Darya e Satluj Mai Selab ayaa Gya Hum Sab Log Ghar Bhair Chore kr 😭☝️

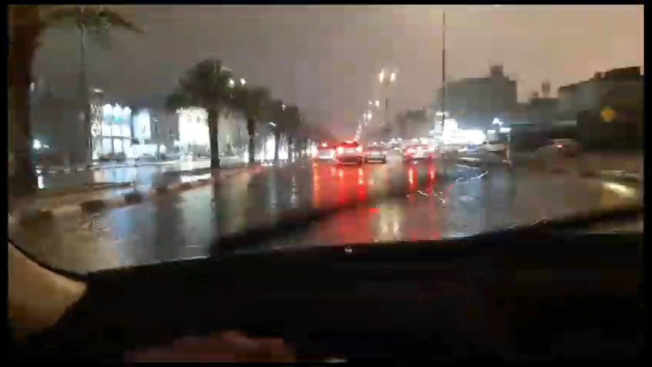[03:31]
بارش لیکھڑی ایک گھنٹا ڈیٹھ گھنٹا تھیگے بارش کو تا ایتنے سڑکاں بھری خانے پچھا ایتھا کوئی جگہ اوچھی ہے پئی ٹھیک ہے نا یہ اتنی بارش ہے ہاتھ کو زیادہ ہو گیا سا کوئی گھنٹھ تھی گے بارش کو یہ
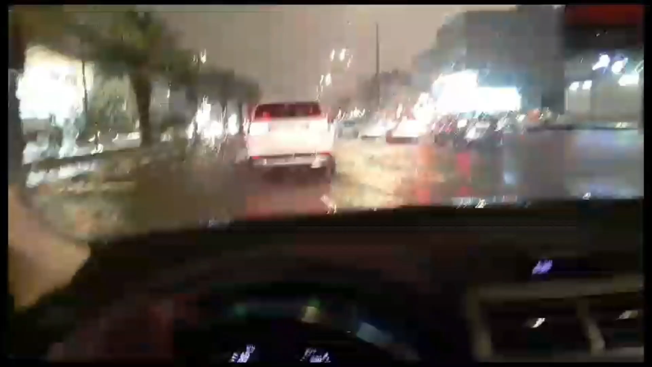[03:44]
میں اوہ ایٹھا ہوں مارکیٹ ہے گھنی آبان تھے کھڑی گنایا جہاں دیا تھا